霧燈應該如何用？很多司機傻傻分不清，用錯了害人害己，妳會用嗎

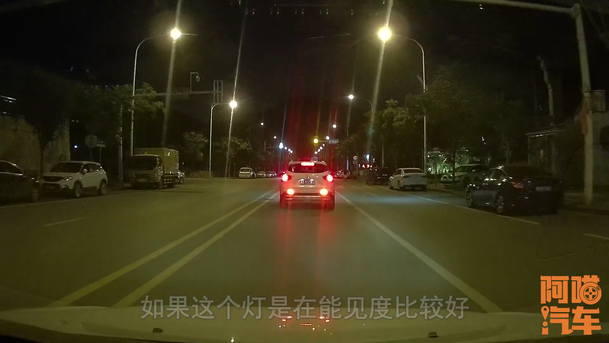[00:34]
如果你这个灯是在能见度比较好又没有下狂风暴雨又没有雾气在晚上开着的话所以后面的司机觉得是雾伤加法伤的双重伤害我跟你讲了后面的司机心里面绝对是一万只什么什么码超过了你要知道我这里后面这个红绿灯等了一分钟我眼睛都会瞎了所以这一点我们在强调大家我们在用完雾灯之后一定要注意把雾灯关闭如果你当时没记得关闭下次带你用车的时候